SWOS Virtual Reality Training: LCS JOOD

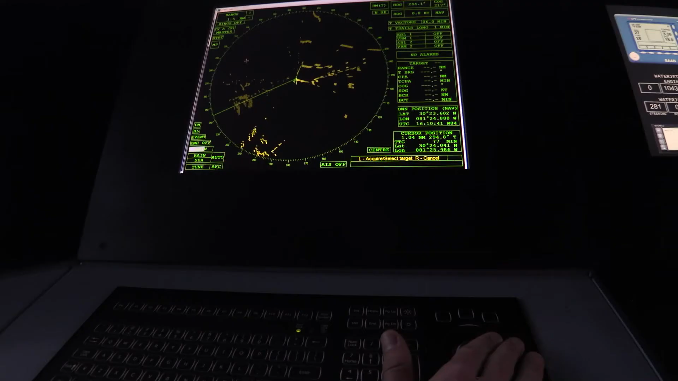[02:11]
JOD course really teaches them the radar operation, the navigation, just the fundamentals that we need to get them their JOD qual.